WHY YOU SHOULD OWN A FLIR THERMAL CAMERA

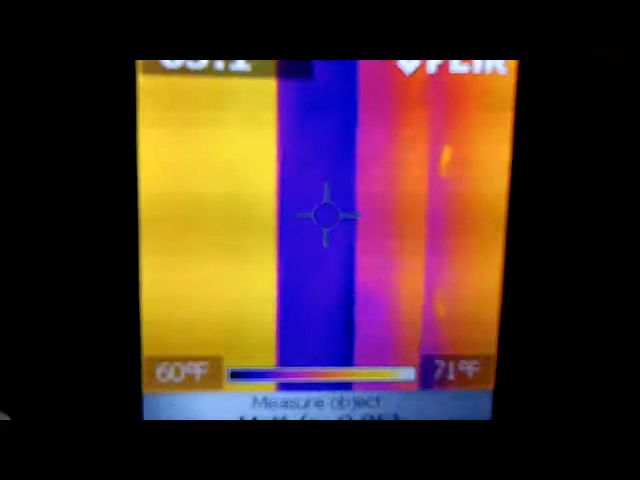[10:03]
On screen: scale top 71°F, scale bottom 60°F
here that's from the window and then when you go to the bottom you
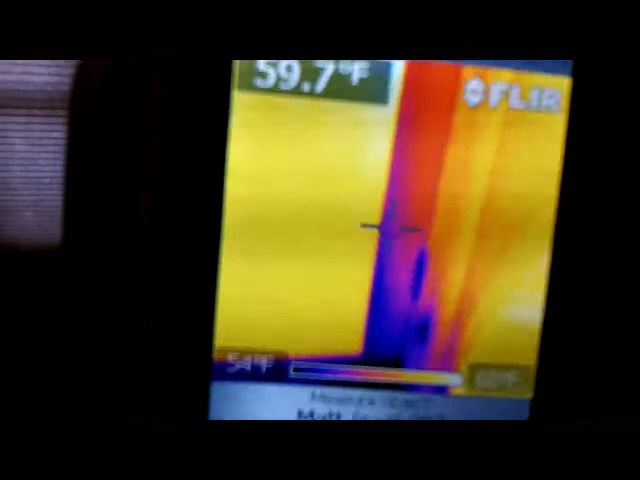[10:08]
On screen: spot 59.7°F
see the dark blue spots that's where you need to add insulation and
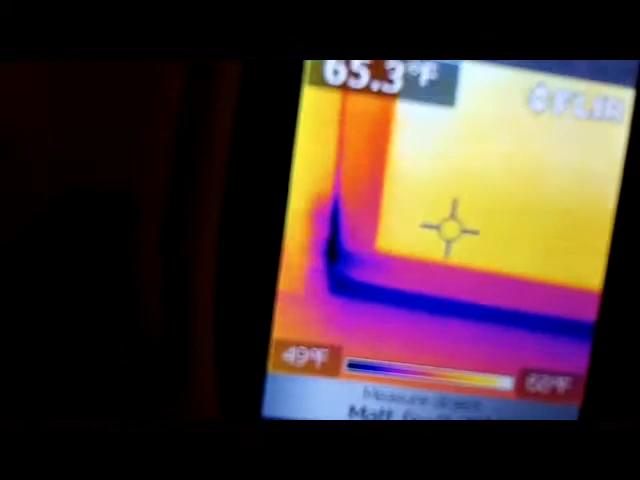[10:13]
I need some insulation here where those dark
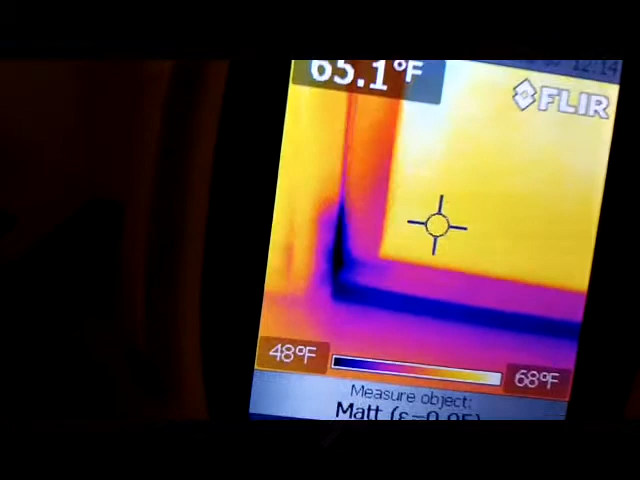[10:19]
On screen: scale top 68°F, scale bottom 48°F
blue spots are so I could save all my energy bills
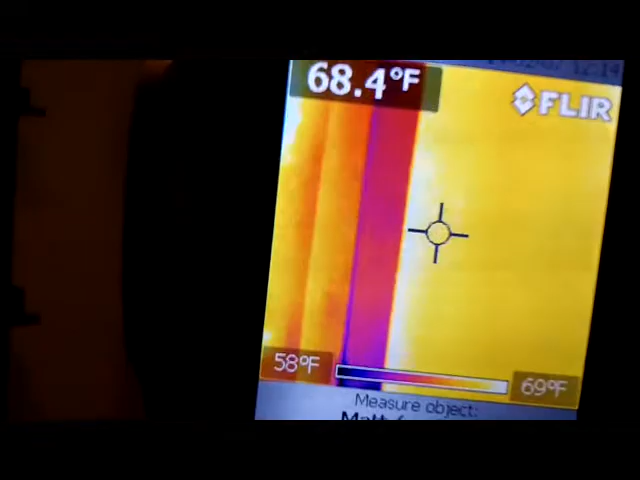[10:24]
On screen: spot 68.4°F, scale top 69°F, scale bottom 58°F
there's my baseboard heating sometimes you get air in
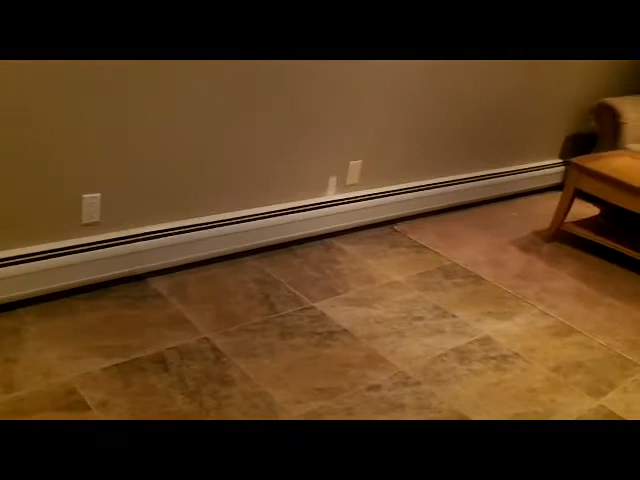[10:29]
the baseboards and it keeps a section of it from heating so it won't heat properly let's look at the camera there's my baseboard
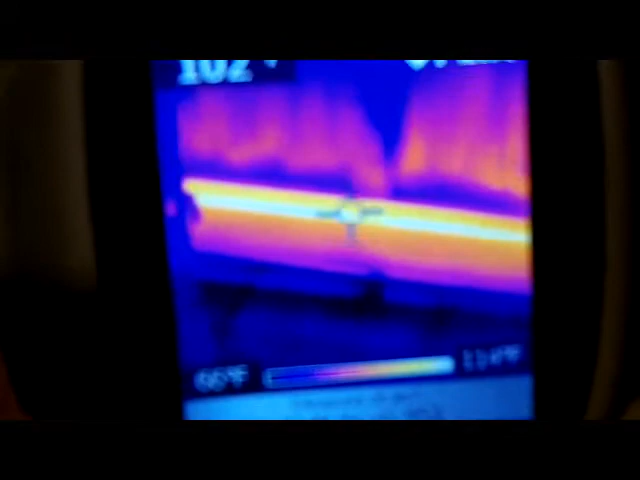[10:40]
the white is the really hot section of the baseboard as I as you can see
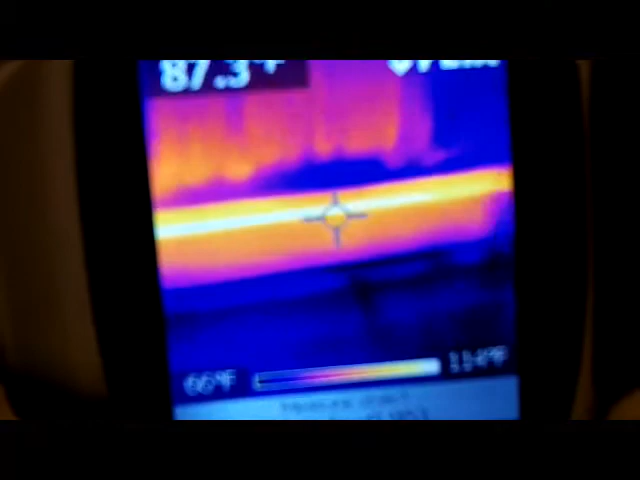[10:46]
it's pretty even throughout which tells me my
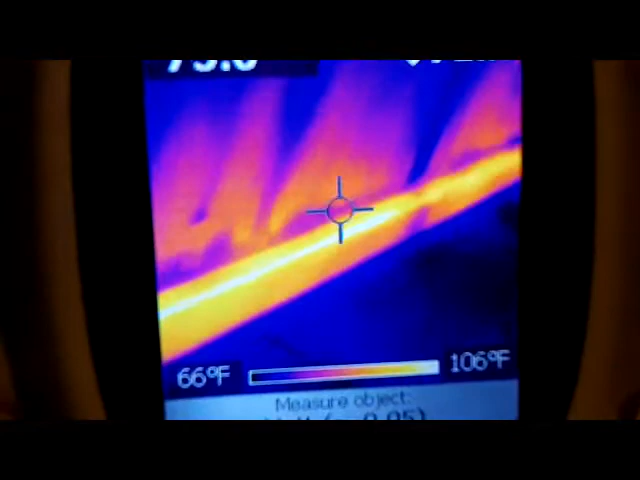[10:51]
On screen: scale top 106°F, scale bottom 66°F
baseboards functioning properly you
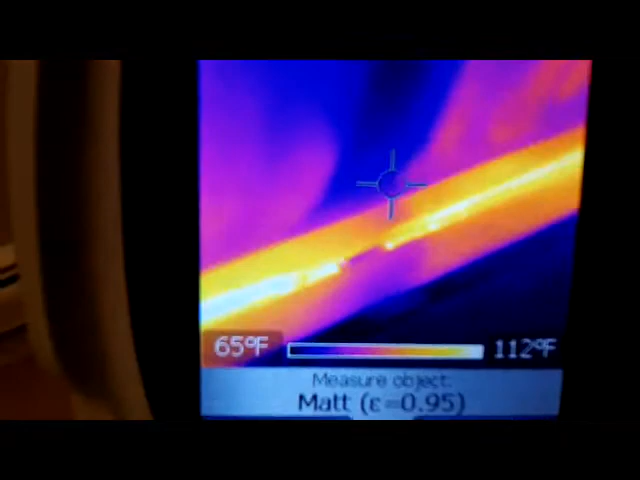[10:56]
On screen: scale top 112°F, scale bottom 65°F
see right here see it stops
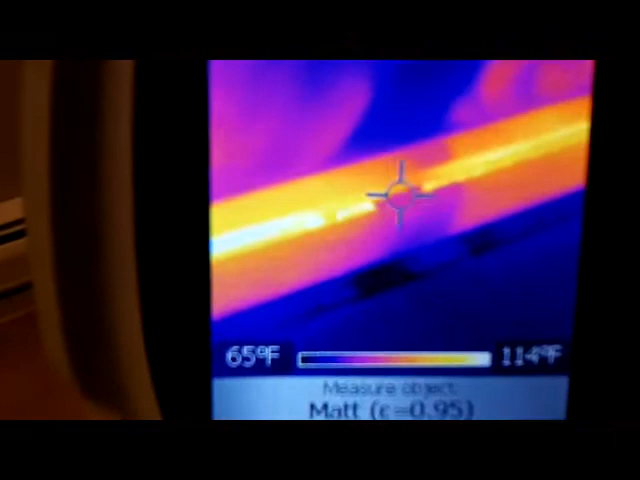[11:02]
On screen: scale bottom 65°F
that's just where it joins that's not to worry about
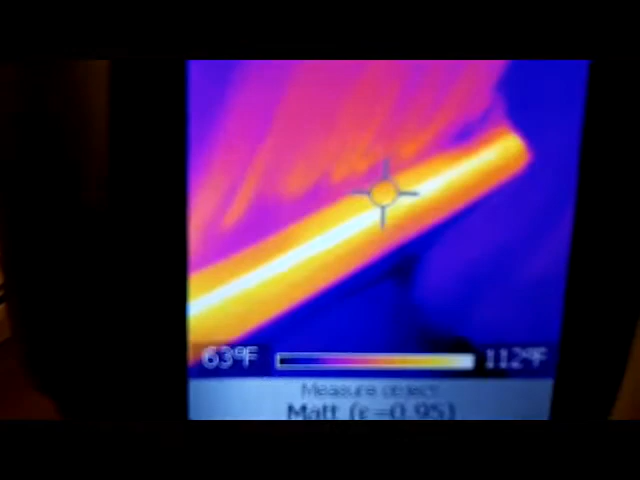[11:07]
On screen: scale top 112°F, scale bottom 63°F
so by using this you can even tell where the joints of where it's
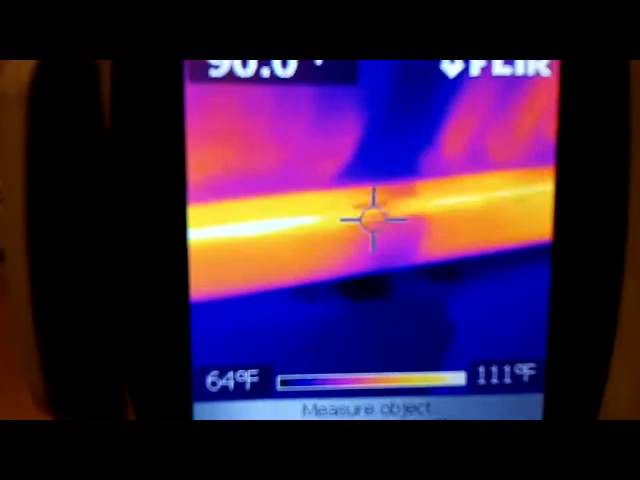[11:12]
On screen: scale top 111°F, scale bottom 64°F
soldered on your baseboards where the connections are but I even have to sit down there's another one
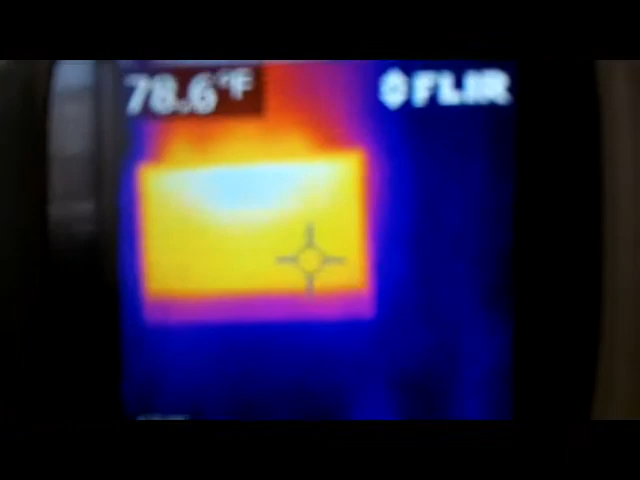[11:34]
tells me my TV was turned on because it's hot that's plasma so gives off heat gives off
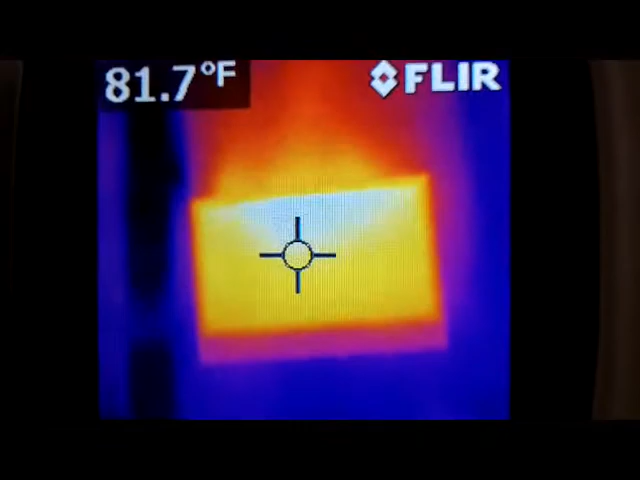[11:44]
On screen: spot 81.7°F
quite a considerable amount of heat 82 degrees now you're gonna notice those two
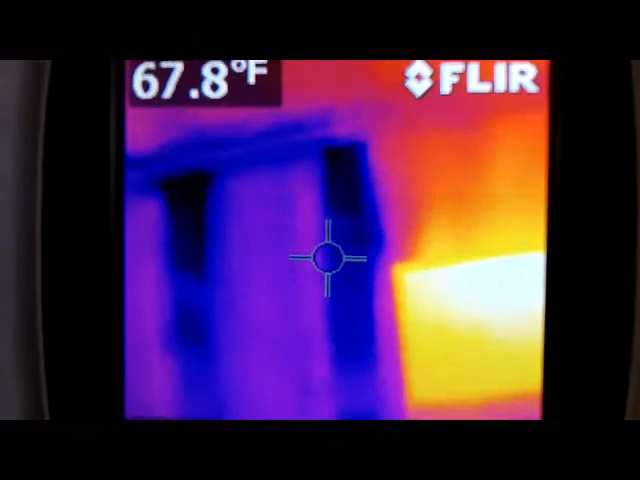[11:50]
On screen: spot 67.8°F
blue lines what is that I could tell you what it is because in the summertime when I turned on my air conditioning you see the walls were a reddish color they're blue now because there's cold outside but these dark blue spots these two dark blue
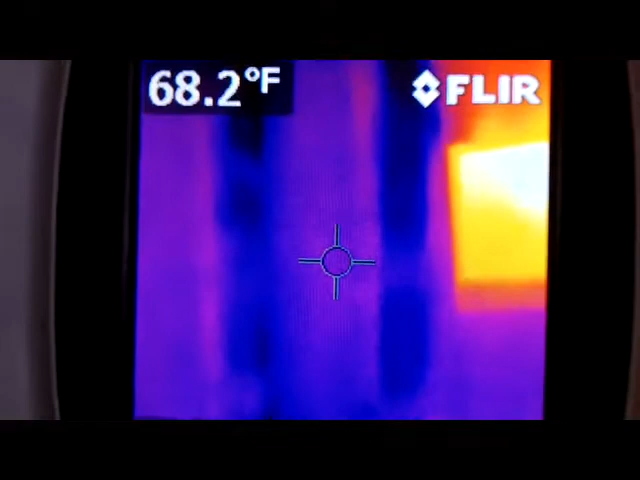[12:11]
On screen: spot 68.2°F
lines going down are my air conditioning six inch tubes going downstairs into the basement so that's how my central
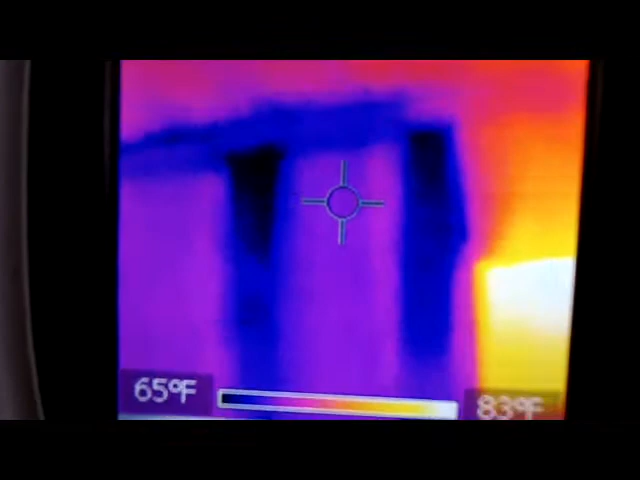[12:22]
On screen: scale top 83°F, scale bottom 65°F
AC goes from the roof down to the basement so I know not to put any holes in those two areas because I might puncture the air conditioning tubing
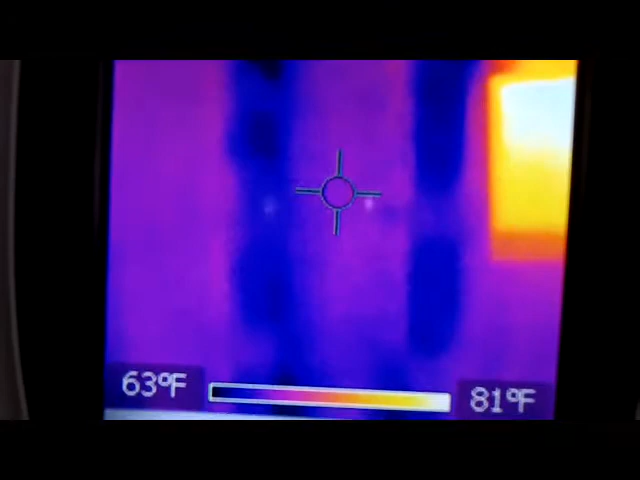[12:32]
On screen: scale top 81°F, scale bottom 63°F
I mean this isn't this is a great tool to have it
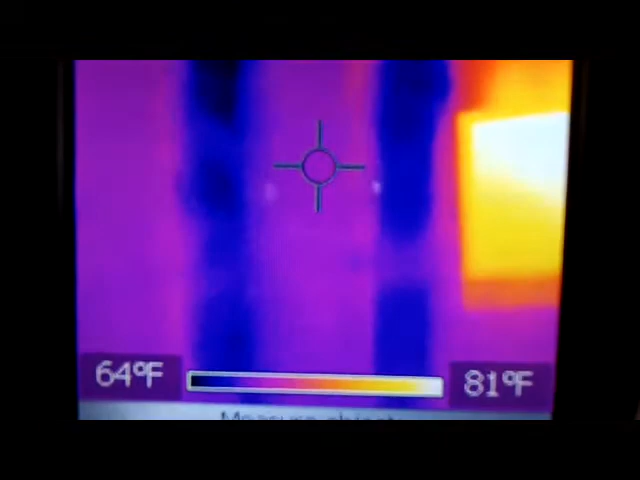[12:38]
On screen: scale top 81°F, scale bottom 64°F
tells you what's behind the walls it tells you what's going on the walls oh look there
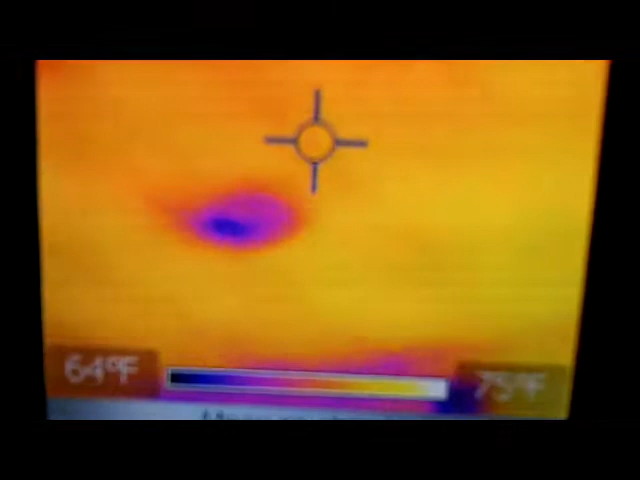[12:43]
you go see those those are my hi-hats and
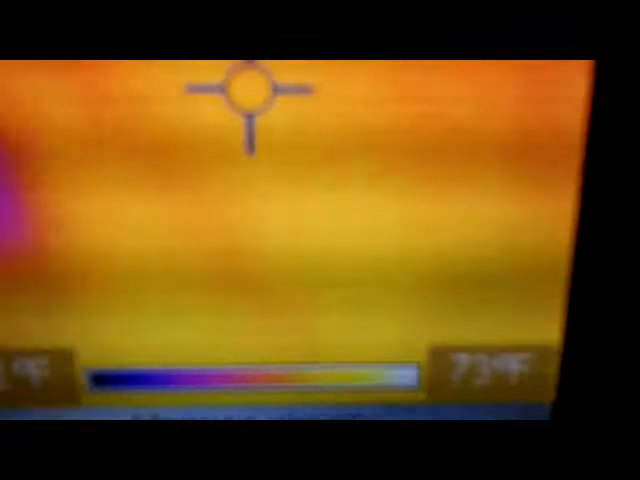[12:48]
there's a little bit of cold there getting in around those hi-hats so
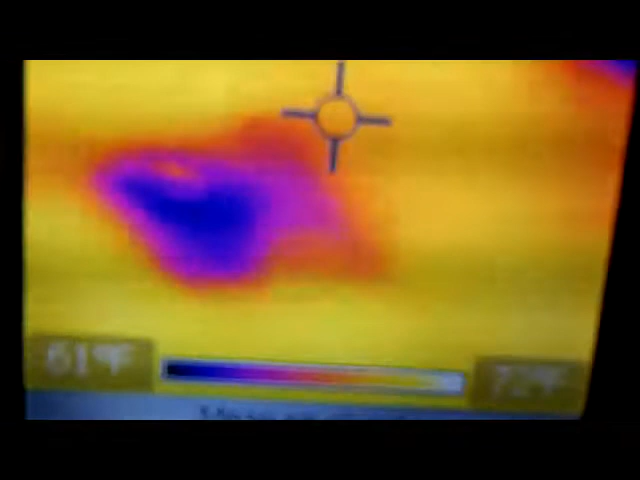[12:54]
because they're LED hi-hats I could put insulation
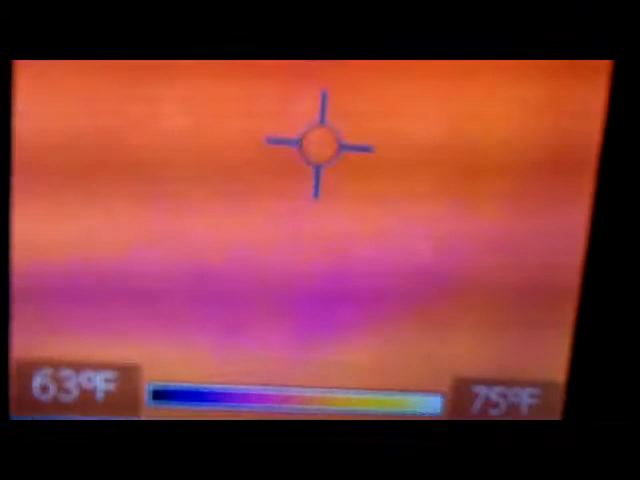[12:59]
On screen: scale top 75°F, scale bottom 63°F
against them so I'm going to go up on the roof and put some insulation to keep the cold out
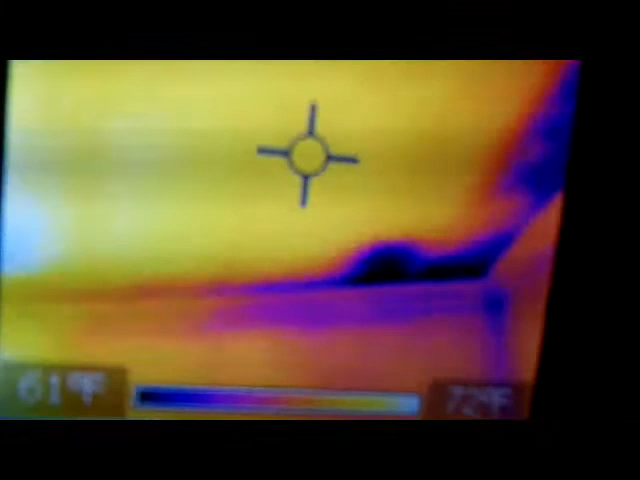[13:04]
you're going to see you're going to see blue spots in the corners you're